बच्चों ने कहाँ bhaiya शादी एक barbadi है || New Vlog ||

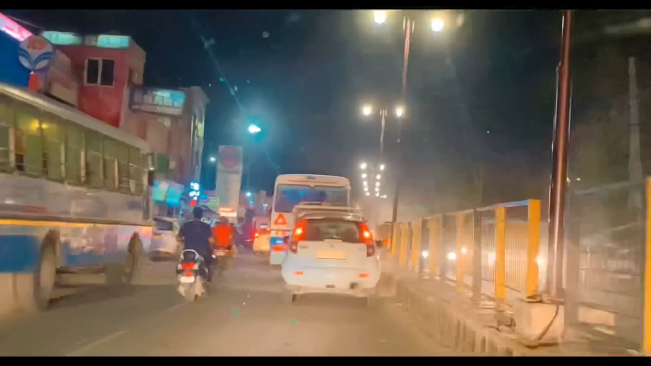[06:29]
देख लो रश खत्म नहीं होता यहाँ पे। इस रश में फंस चुके हैं।